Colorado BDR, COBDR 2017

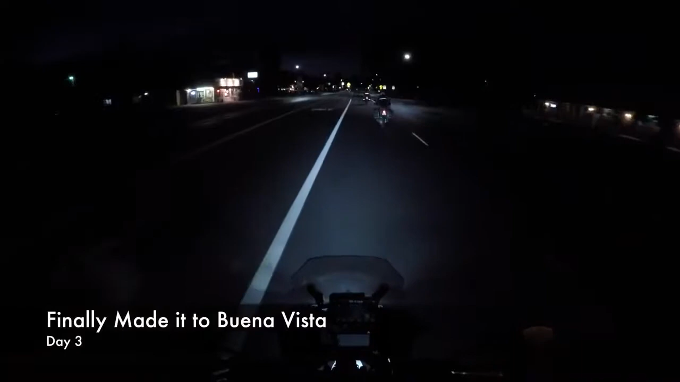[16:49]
If you're traveling on these roads just make sure you really pay attention to those deer getting out. This is us getting in to Buena Vista at night.